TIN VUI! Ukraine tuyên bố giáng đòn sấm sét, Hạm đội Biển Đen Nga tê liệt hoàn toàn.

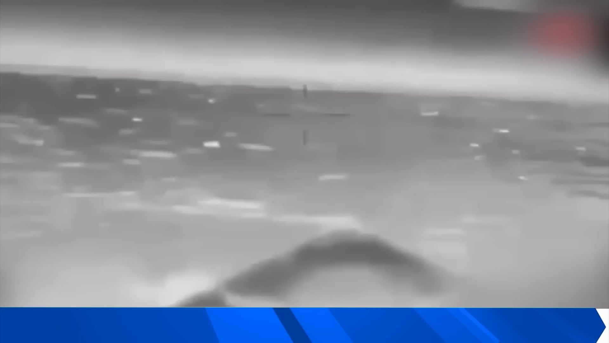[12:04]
và bị hư hại không thể khôi phục Theo ông Budanov, vụ tấn công do một trong những đơn vị đặc biệt của HUR nhóm
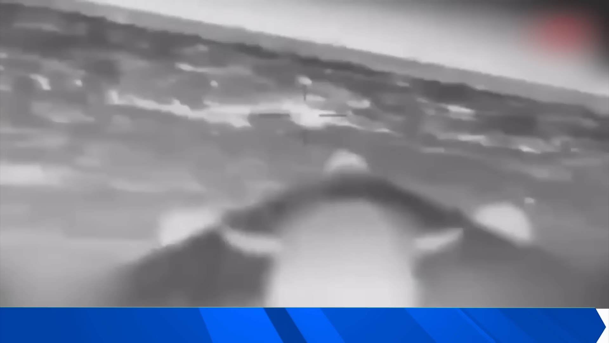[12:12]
13 tiến hành bằng cách sử dụng xuồng không người lái Magura V-5 Đây là loại xuồng không người lái Hải quân đa năng có thể sử dụng để giám sát,
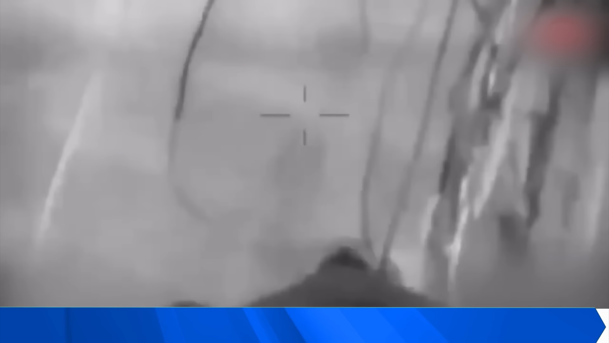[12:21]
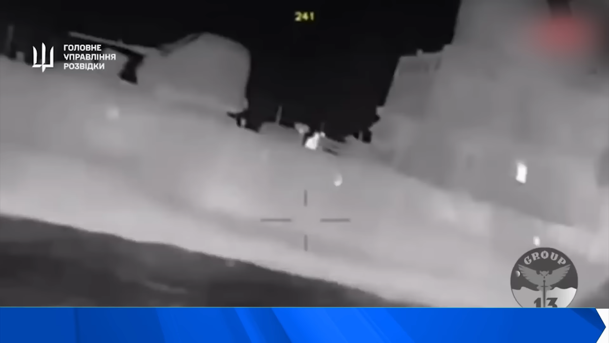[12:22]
trinh sát, phát hiện và loại bỏ mình tìm kiếm cứu hộ và chiến đấu Do bị hư hại,
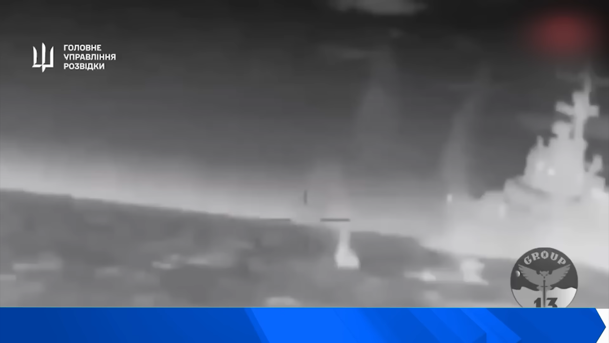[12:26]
tàu bị lật về phía sau và chìm Theo dữ liệu sơ bộ,
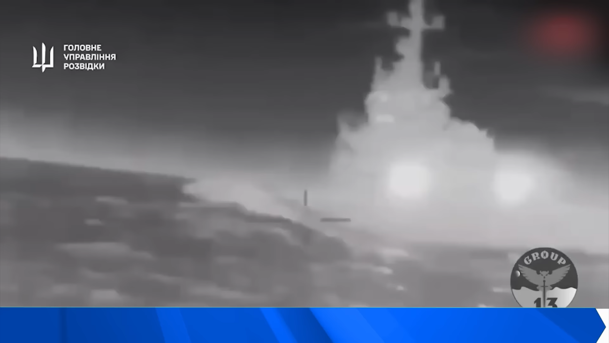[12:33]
hoạt động tìm kiếm cứu nạn do đối phương tiến hành đã không thành công Ông Budanov tuyên bố Và ngay sau khi Nga phát động cuộc xâm lược toàn